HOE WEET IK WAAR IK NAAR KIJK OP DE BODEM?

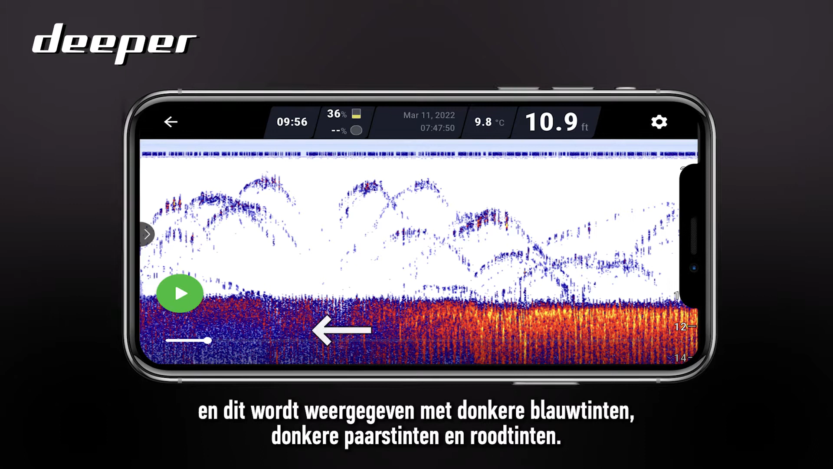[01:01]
On screen: depth 10.9 ft, water 9.8°C
So this scan image for example is using the classic colour palette so lake bed vegetation and weed for example will be shown in green.
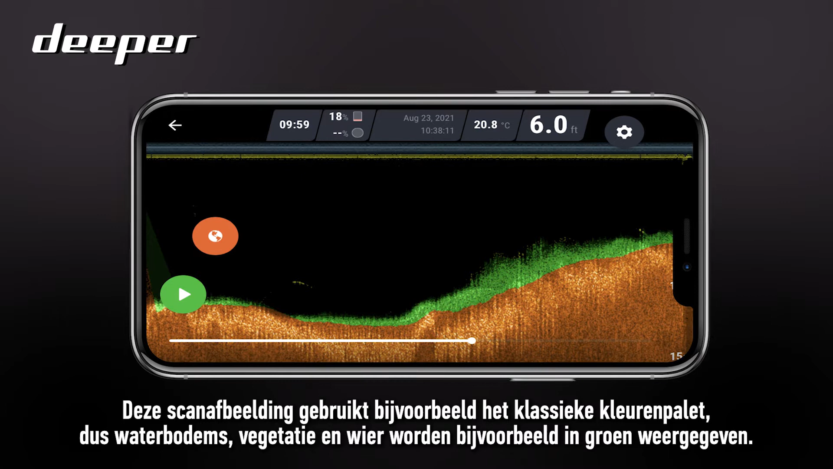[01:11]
On screen: depth 6.0 ft, water 20.8°C
So just as a general rule of thumb when mapping out your lake beds the brighter the lake bed the harder it will be.